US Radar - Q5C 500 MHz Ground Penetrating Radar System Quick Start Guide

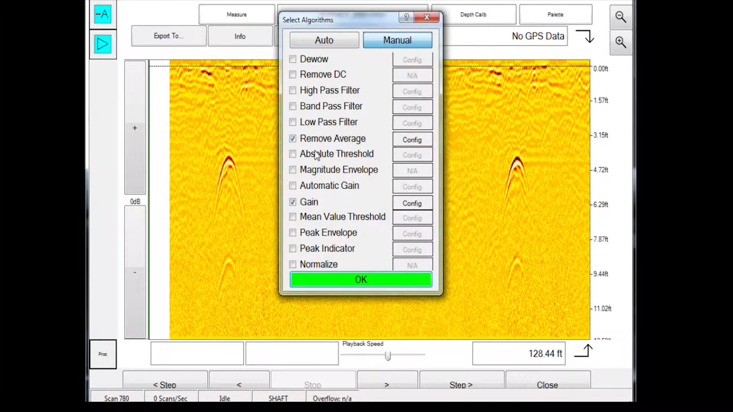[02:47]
It is recommended for first-time users to use automatic gain settings to ensure data is properly rendered.
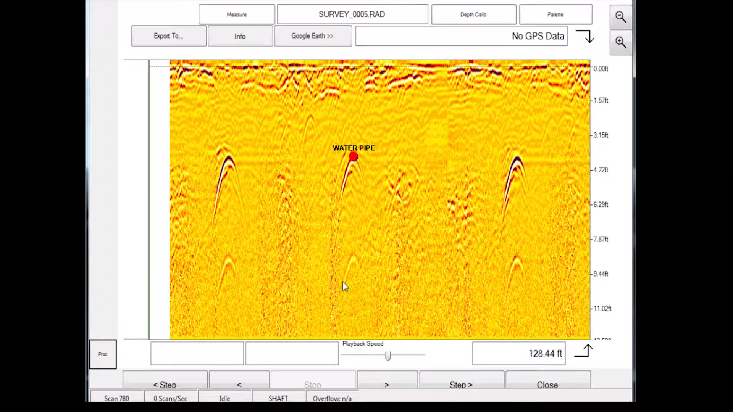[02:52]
This menu contains the following. Image. This takes a snapshot of the screen. Measure Distance.
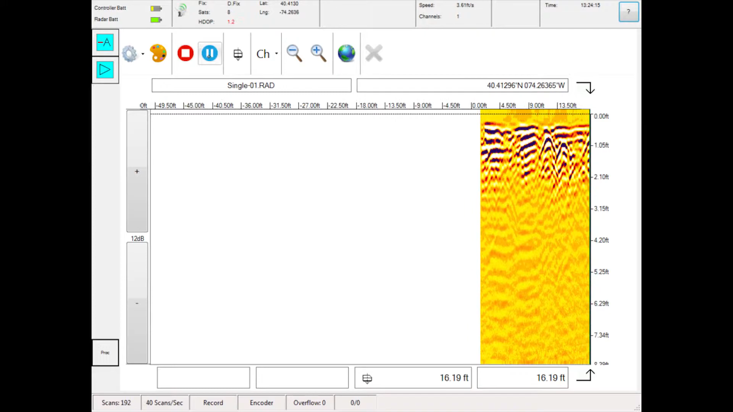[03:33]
Touch the stop button when you are done recording all the data you need. Press save to keep the file.
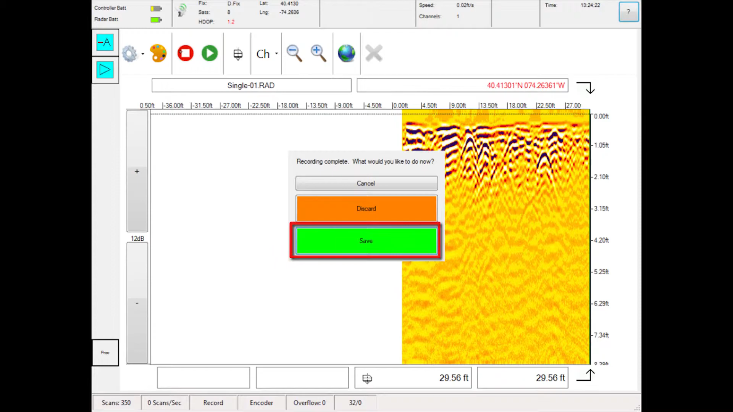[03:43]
Use the flat gain settings to change the contrast of the data display. Here is an image with low flat gain and therefore low contrast.
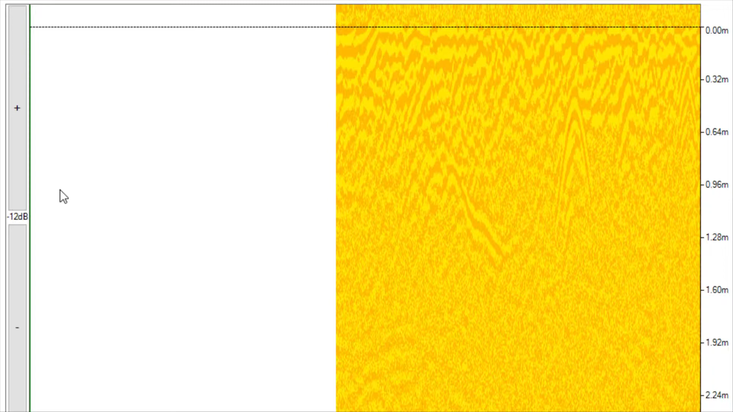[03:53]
Here is an image with ideal flat gain.
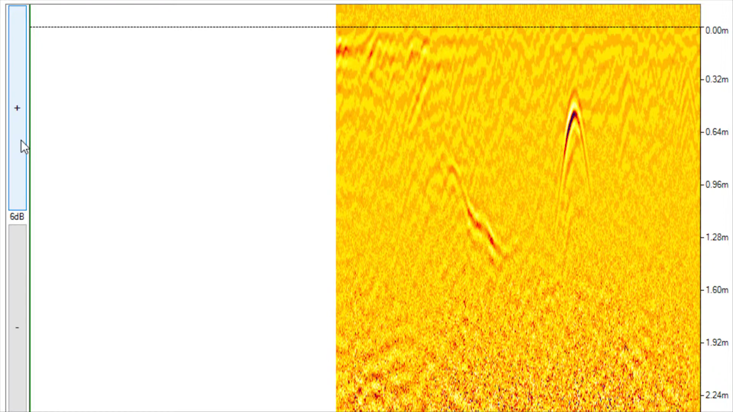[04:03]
Here is an image with too much flat gain.
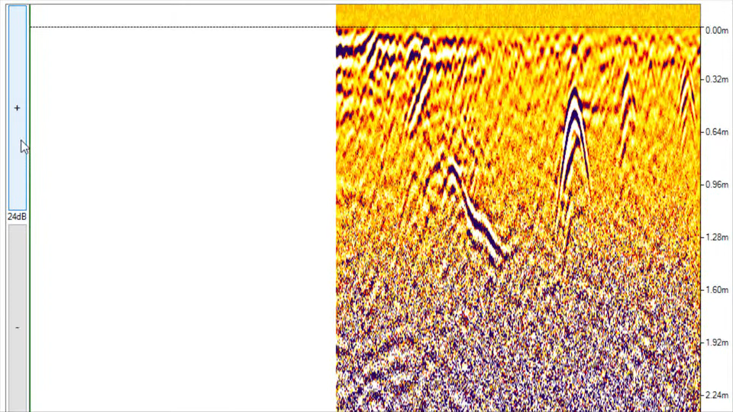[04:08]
When you are finished, touch the X button to exit the radar file.